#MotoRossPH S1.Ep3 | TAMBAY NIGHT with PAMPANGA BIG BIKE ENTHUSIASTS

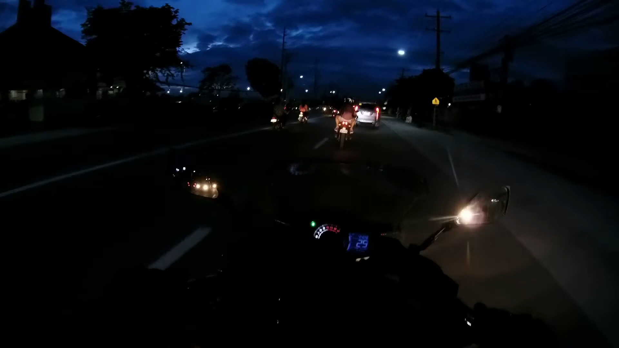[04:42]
Amante is just 10 to 15 minutes away from Mabalacat. So we're going to be taking a longer route so that we can ride
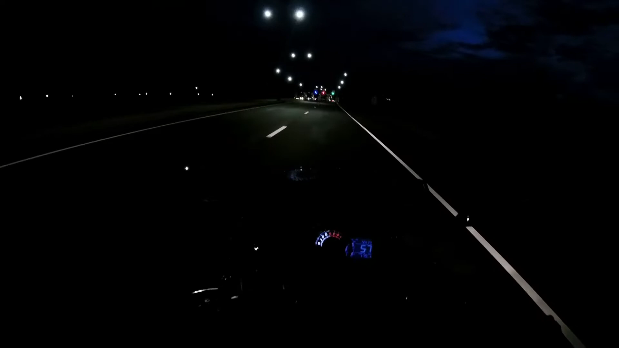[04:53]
a bit longer before we go to Amante. So we'll exit towards SETEX and take the Clark exit
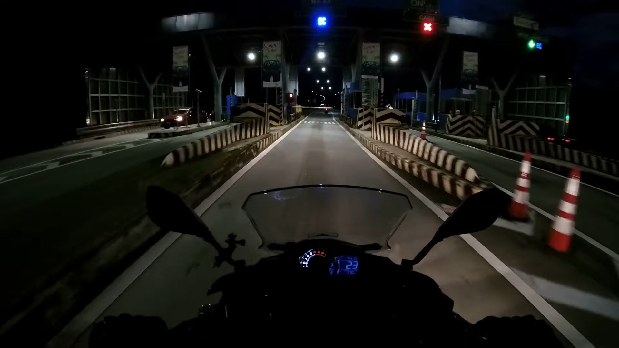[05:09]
para medyo maibuga naman namin yung makina ng mga motor namin dahil medyo nabis pag motor. So antayin muna tayo rito. We'll wait for the rest of the group, then we'll ride all the way to the Clark exit.
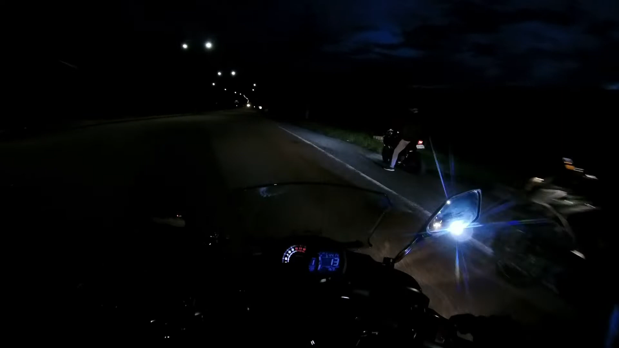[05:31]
Tanggal ka tilang para medyo maibirit naman ng konti yung motor.
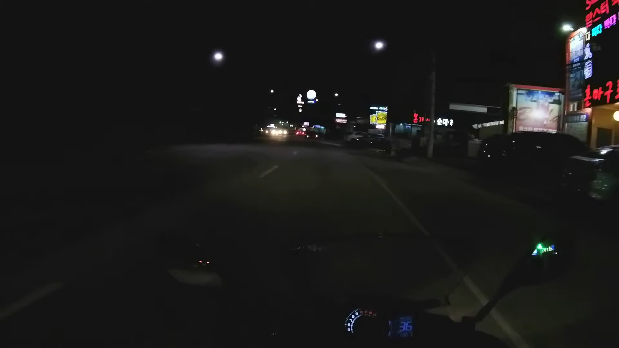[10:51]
This is Friendship Highway in Angeles, Pampanga, popular as a tourist spot. We're now entering Koreatown.
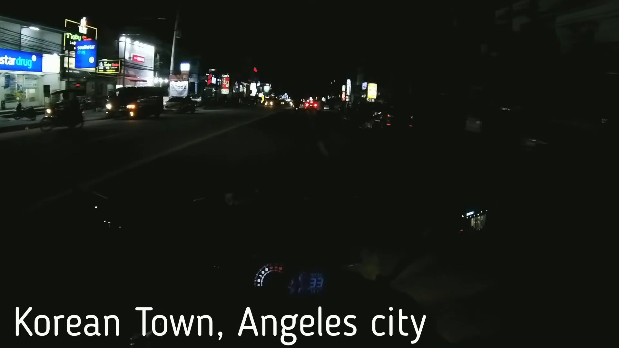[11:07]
As you can see, by looking at the establishments that you know we have here, there's a lot of Korean restaurants, massage parlors, Korean supermarkets, bars, and KTVs. It's a popular place for tourists as well.